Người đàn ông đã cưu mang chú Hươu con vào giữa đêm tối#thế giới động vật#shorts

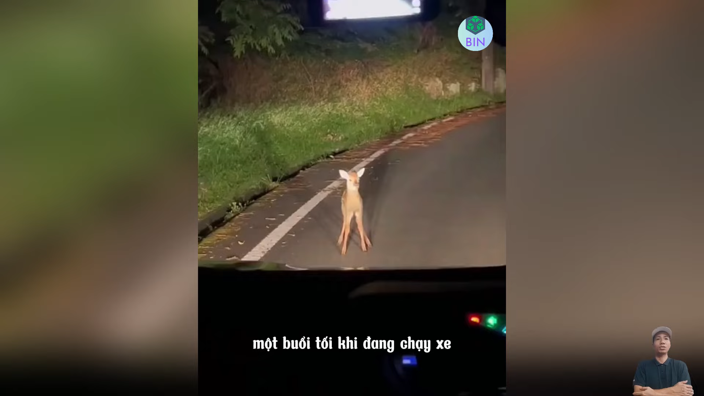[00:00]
Một buổi tối khi đang chạy xe thì người đông này bắt gặp một chú hưu con trên đường Nó đứng chắn phía trước đầu xe không cho xe đi